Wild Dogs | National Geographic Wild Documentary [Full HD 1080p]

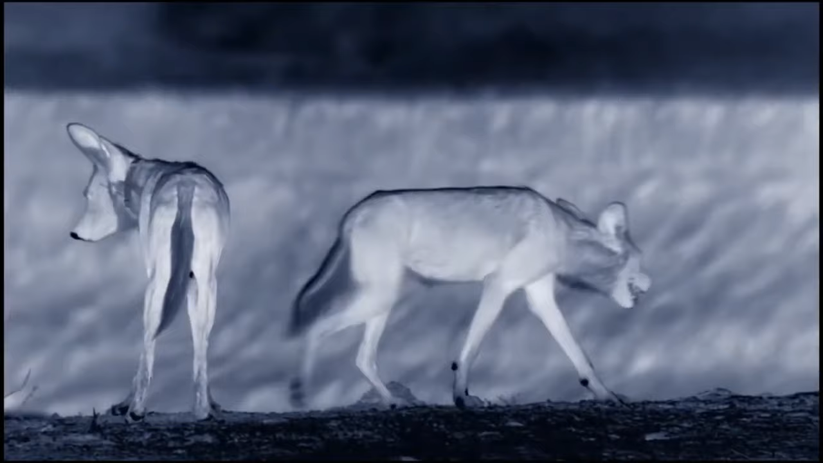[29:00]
the Mopane pack dogs have returned to the beach they were chased away from by the hyenas.
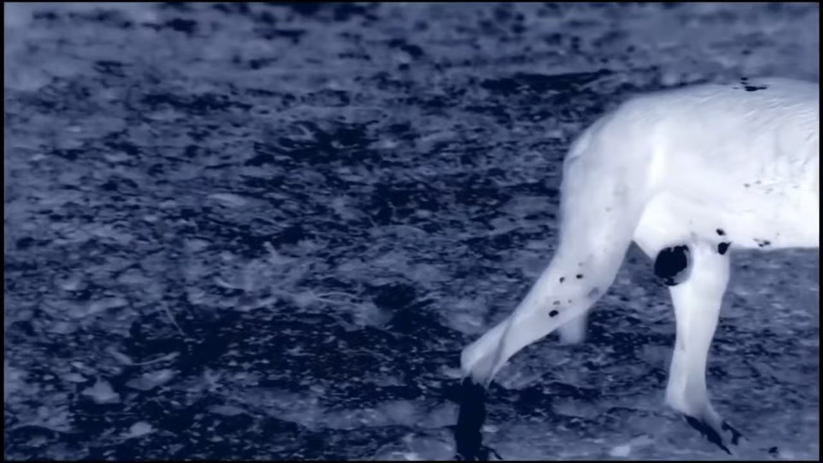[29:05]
They haven't made a kill for nearly 24 hours, unusual for wild dogs.
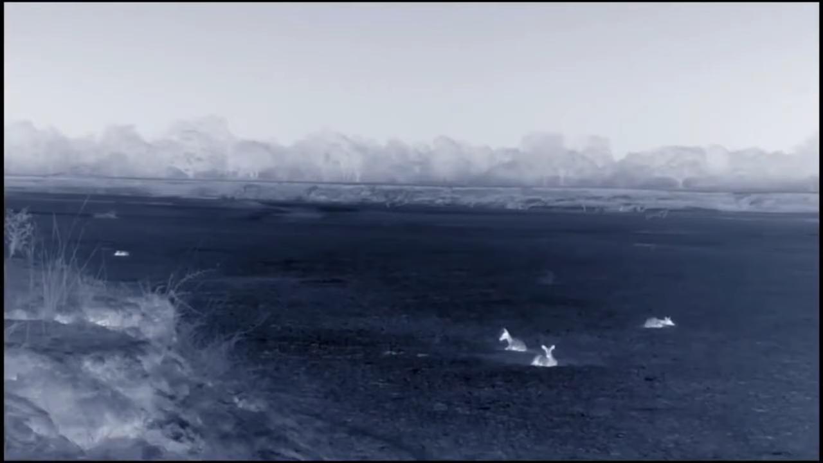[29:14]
Large herds of antelope gather on the plains next to the river at night.
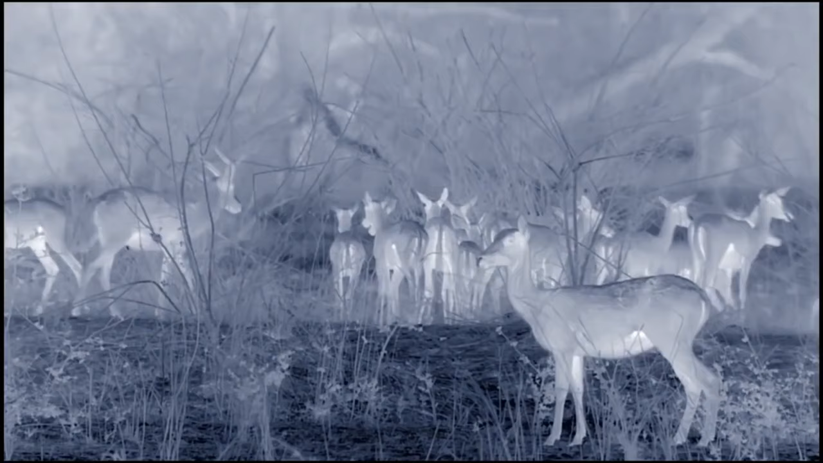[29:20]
These open spaces provide little cover for ambush predators such as lions. But they're ideal for wild dogs who run down their prey.
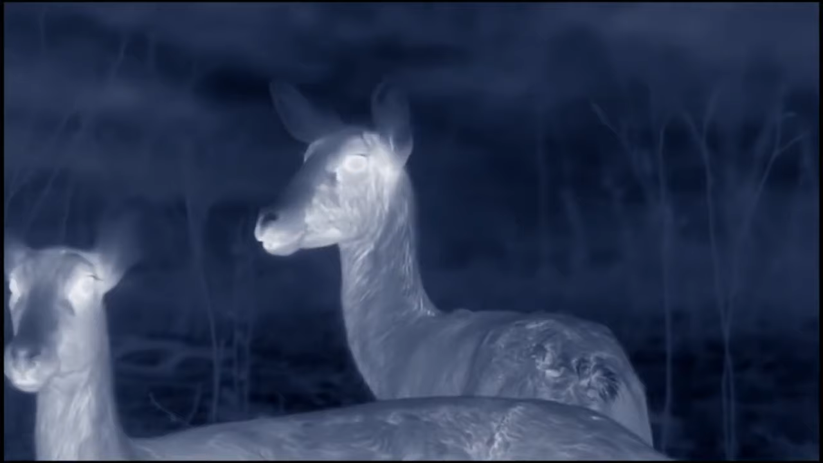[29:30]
High-pitched twittering calls signal the pack's excitement.
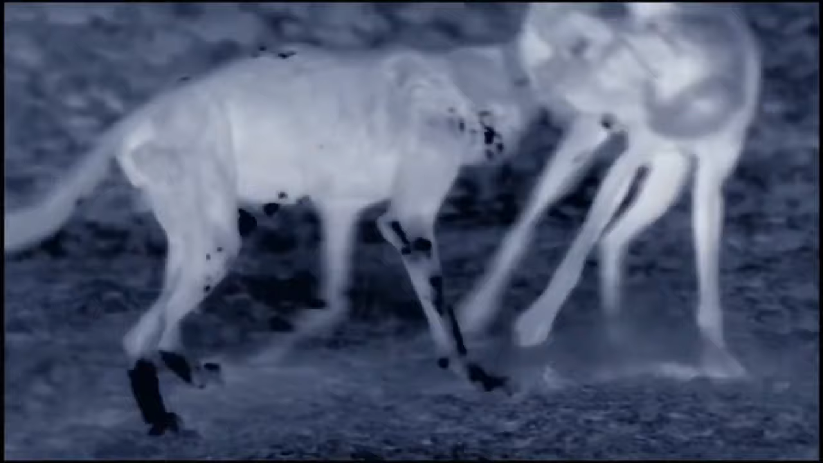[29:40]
The dogs reaffirm their close bonds as they prepare to hunt. But they need to be careful. Hyenas aren't their only dangerous enemy.
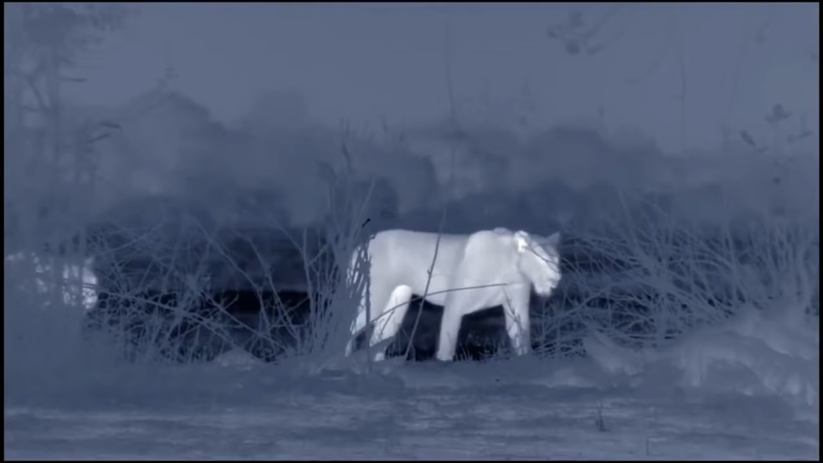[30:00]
Lions.
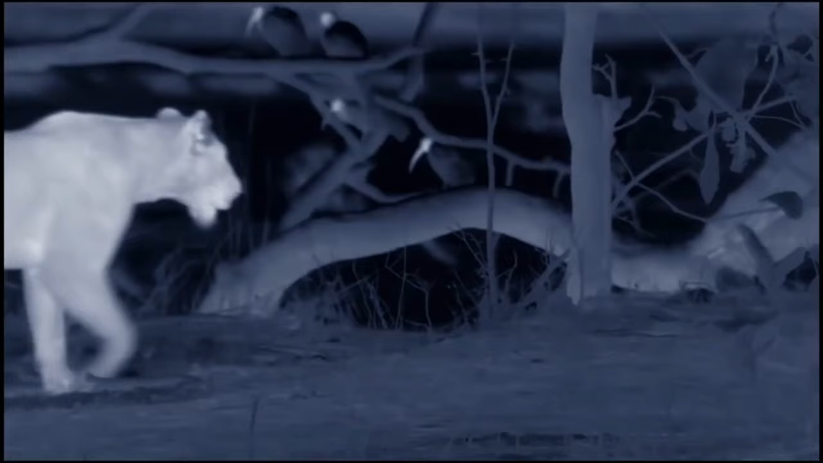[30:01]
The number one killers of wild dogs in the valley.
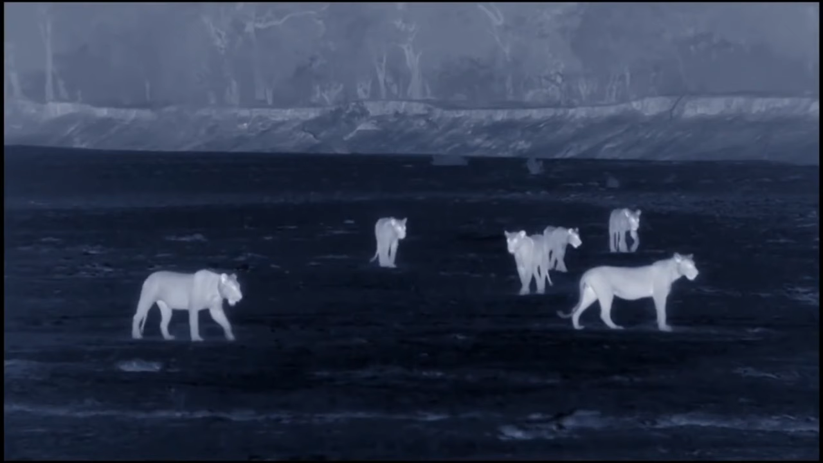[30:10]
These big cats target the same prey as the little dogs and see the pack as competition.
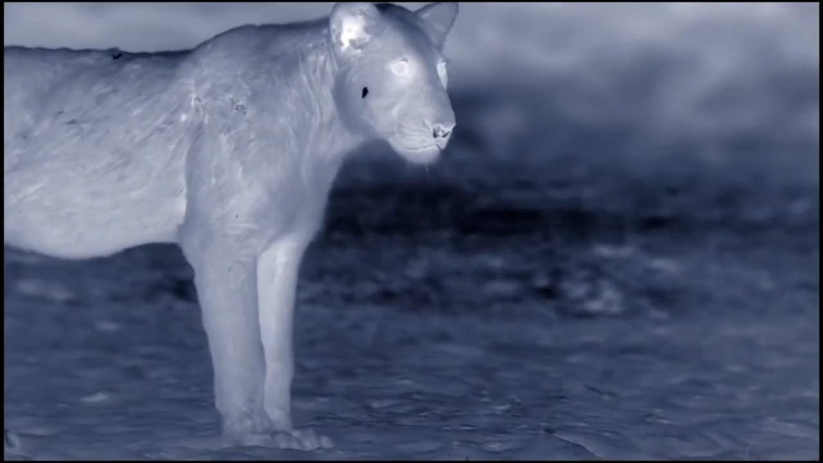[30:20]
Unlike hyenas, lions don't want to eat the dogs, just to exterminate them. But with hungry pups to feed at home,
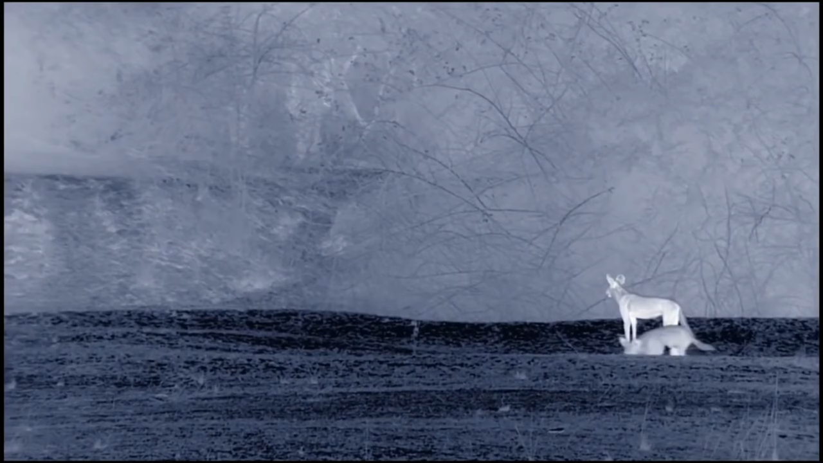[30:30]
the dogs are reluctant to give up on the antelope.
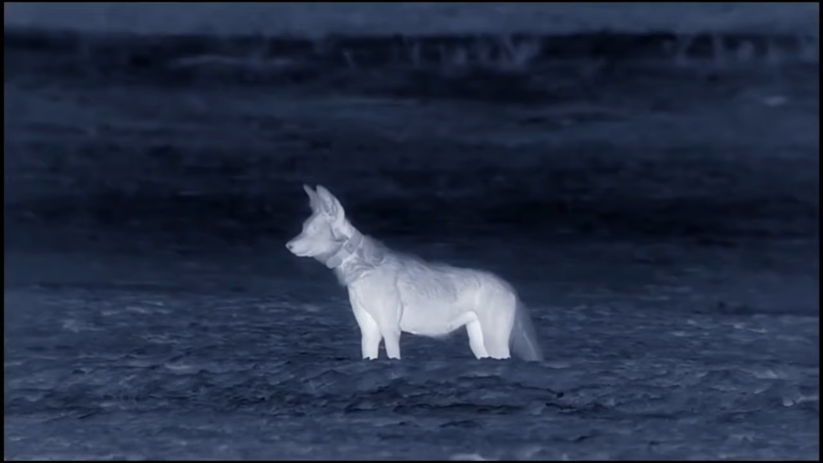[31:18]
Still, bravery is one thing, insanity another.
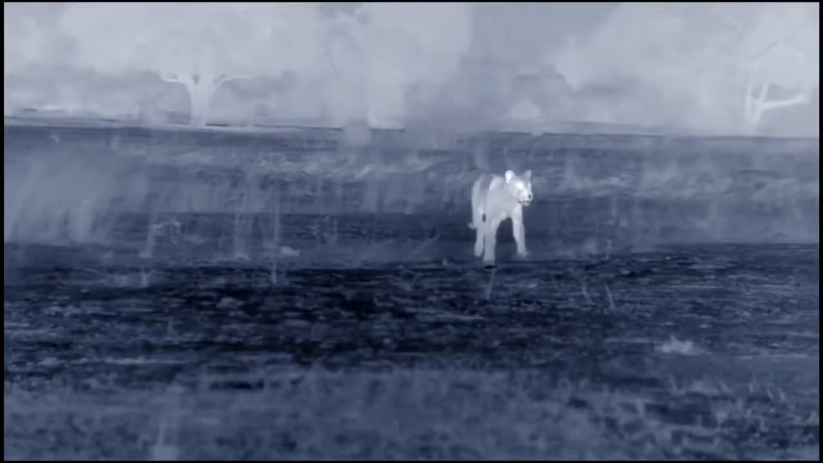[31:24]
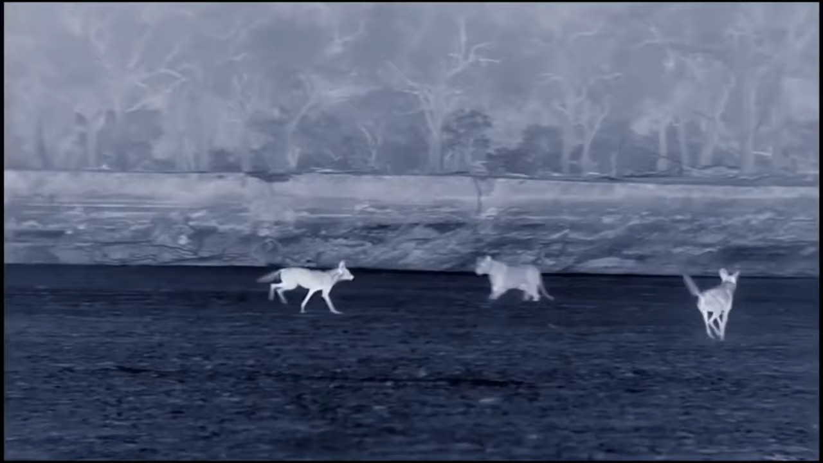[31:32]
Lions can hit 50 miles per hour in a sprint.
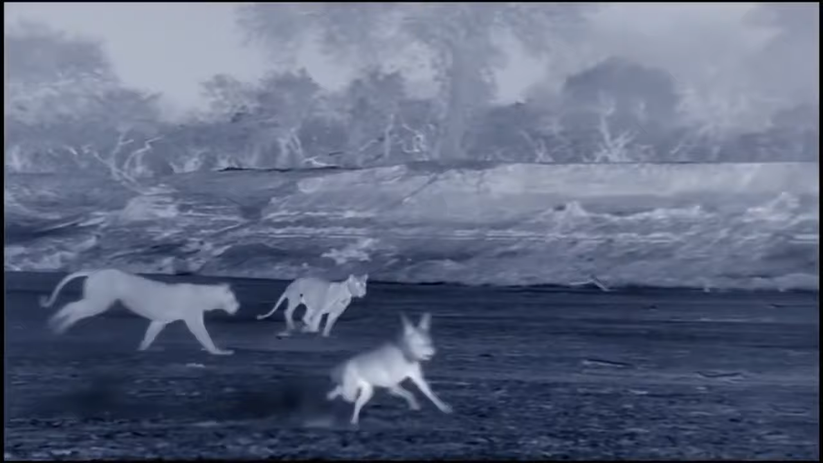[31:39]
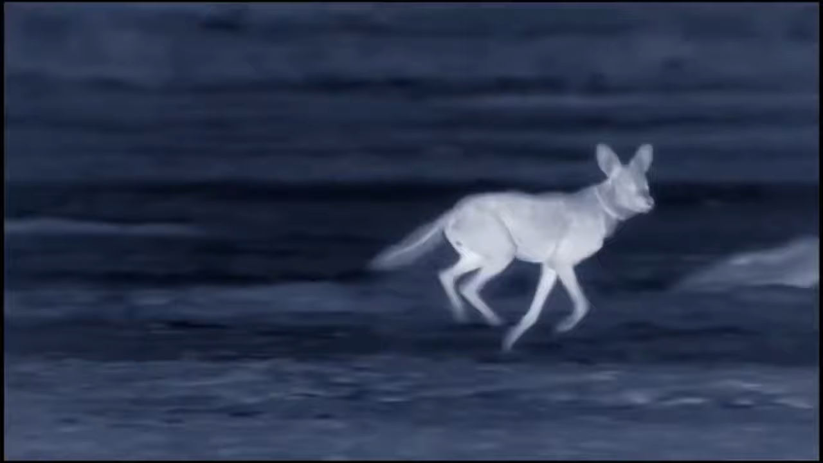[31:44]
The dog's top speed is lower, but they can keep it up longer.
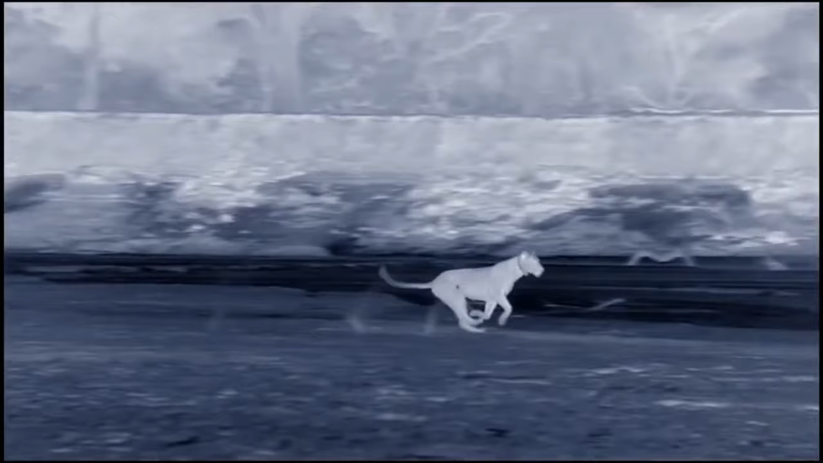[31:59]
Stamina wins out over sheer speed tonight. And even in the dark, the tightly knit pack stays together. The big cats have the field to themselves.
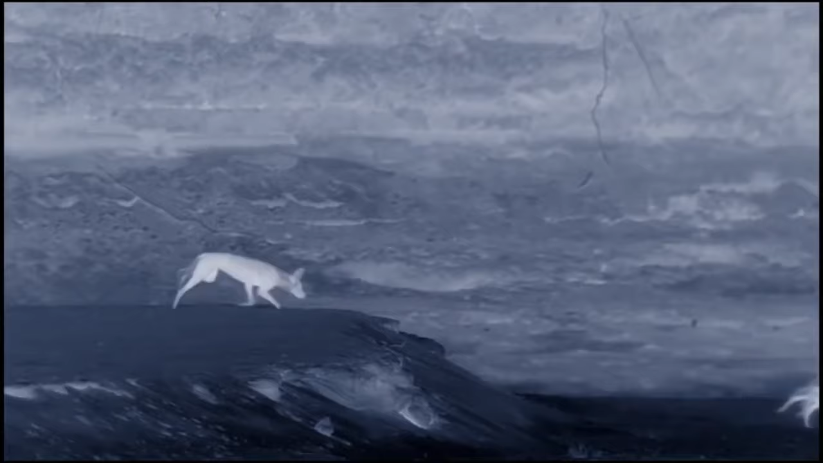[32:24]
But not for long.
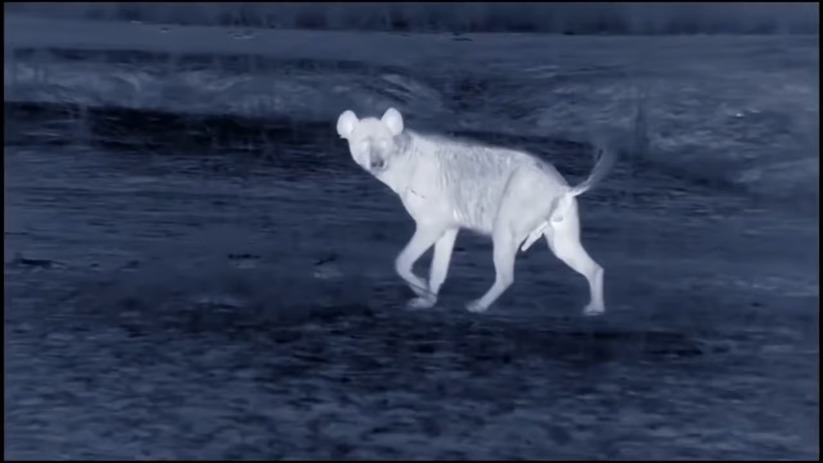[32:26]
The commotion has drawn in the Ukuo clan.
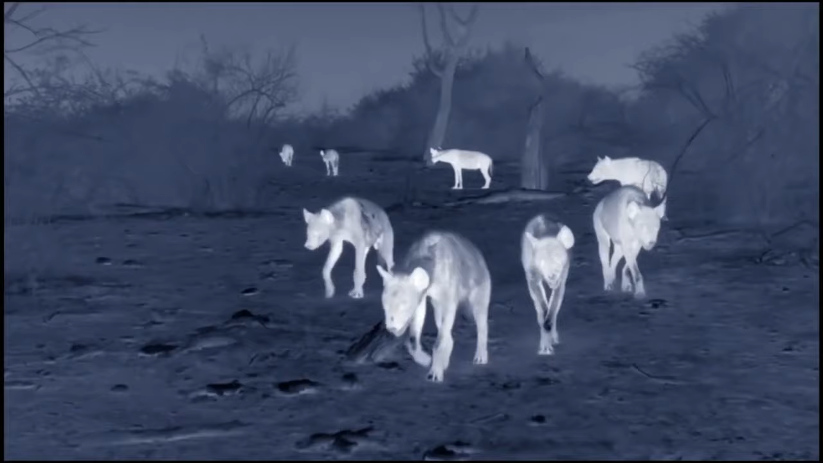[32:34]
Always with an ear out for opportunity. The lions are in good form tonight.
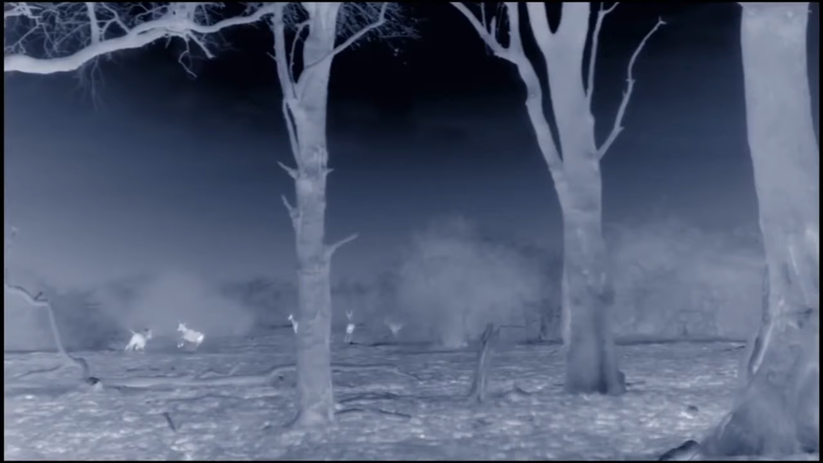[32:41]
Just minutes after chasing off the dogs, they make a kill.
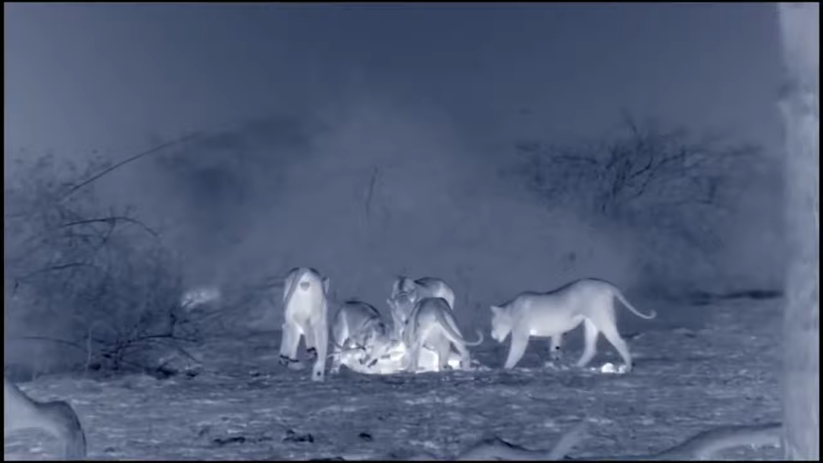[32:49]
Just what the hyenas were hoping for.